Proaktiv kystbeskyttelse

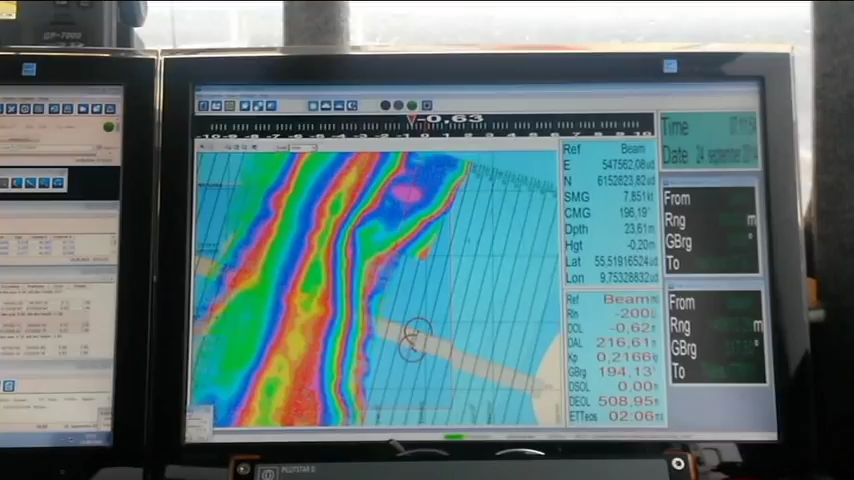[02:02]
Ude på lidt større dybde, der har vi et større opmålningsfartshøjde, og også har et ekolod, der kan måle ud, hvordan bunden ser ud.
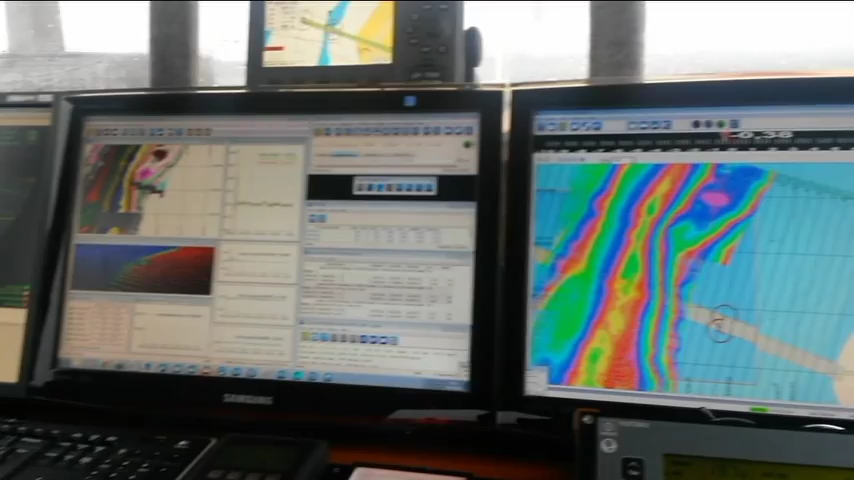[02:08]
Når alle de der data så er målt,